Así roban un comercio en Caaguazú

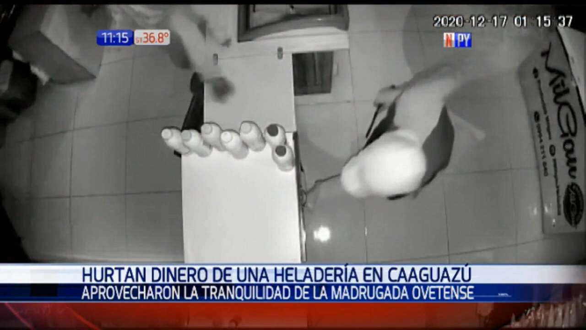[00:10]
Dos hombres a bordo de una motocicleta llegaron al local que estaba cerrado, forzaron sin mayor esfuerzo una de las puertas de Blindex e ingresaron al salón que estaba con las luces apagadas. De la caja se alzaron con la recaudación del día unos 6 millones de guaraníes aproximadamente. Las cámaras del circuito cerrado captaron el momento del hurto, era la una de la mañana, cuando dos personas de sexo masculino aprovecharon el escaso movimiento de la zona para realizar el golpe.